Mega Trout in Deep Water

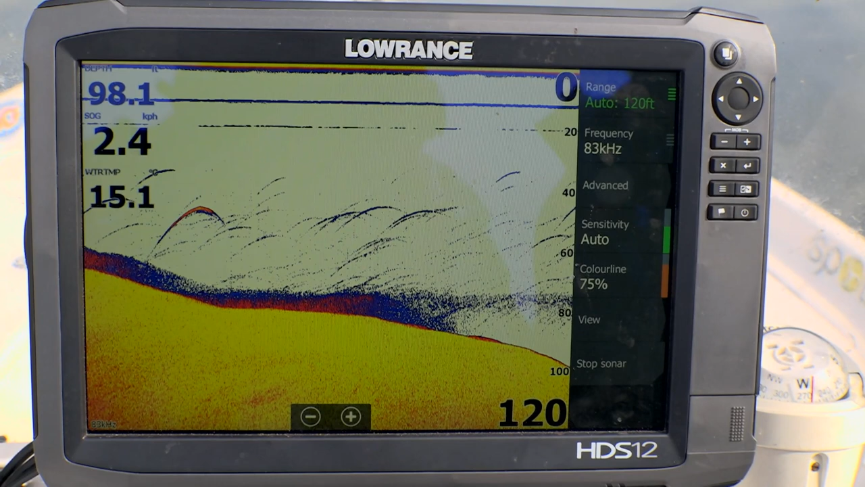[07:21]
On screen: depth 98.1 ft
there's a beautiful fish, if you have a look on the left-hand side of the screen there, with the orangey colour in the arch.
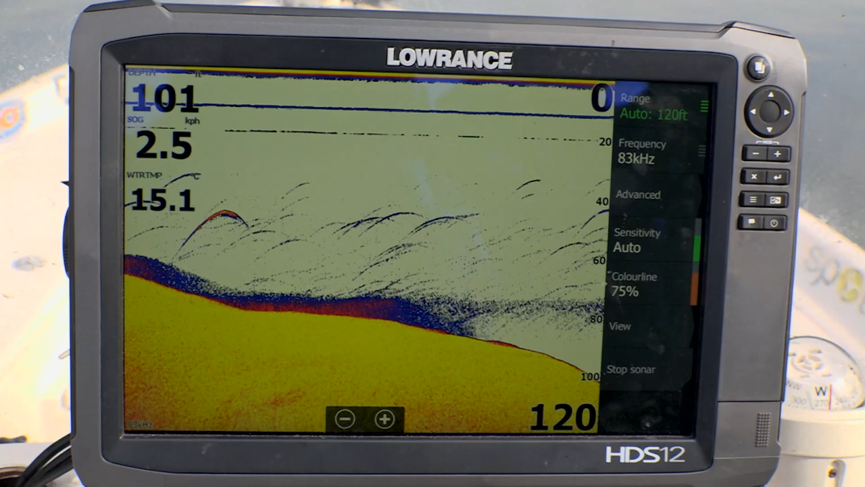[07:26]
On screen: water 15.1°C
It's come up and had a look, and just ducked back down a bit.
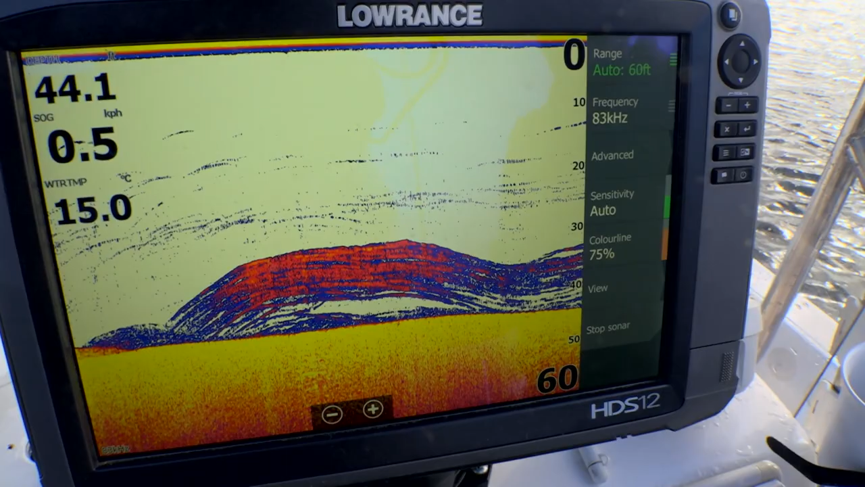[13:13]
On screen: water 15.0°C
Let's get in on them. There are huge schools of redfin in Purimbeet. They are great eating and easy to catch.
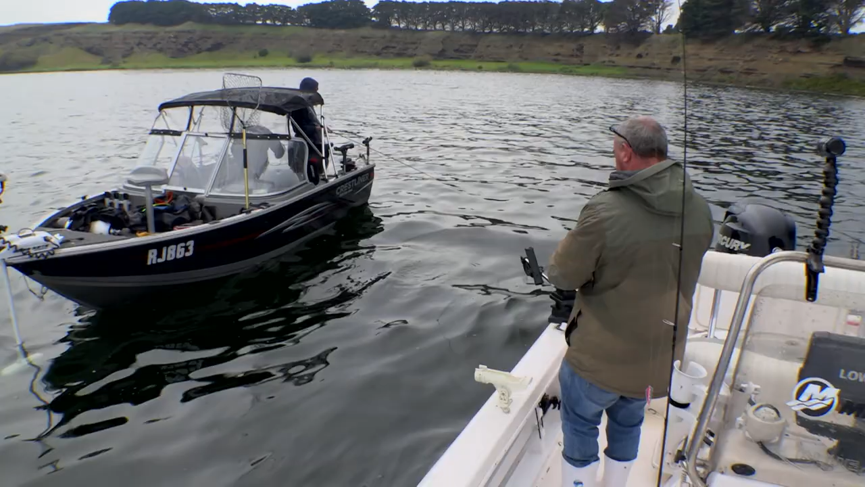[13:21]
But most importantly, they could be one of the keys as to why we find such massive brown trout in the lake. They're easy to find too.
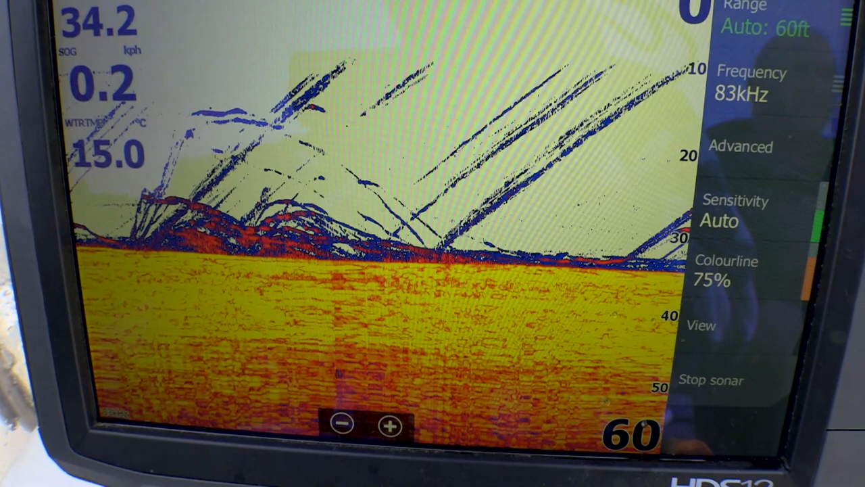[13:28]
On screen: water 15.0°C
Just use your sounder in 30 to 60 feet of water, and when you find them, simply drop a bait or a plastic to the bottom.
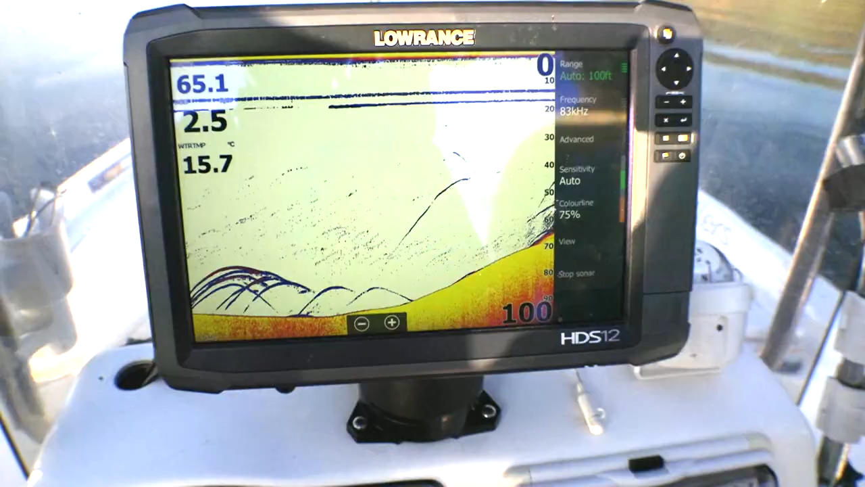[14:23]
On screen: water 15.7°C
Big stack of them here. You on? Yep, on.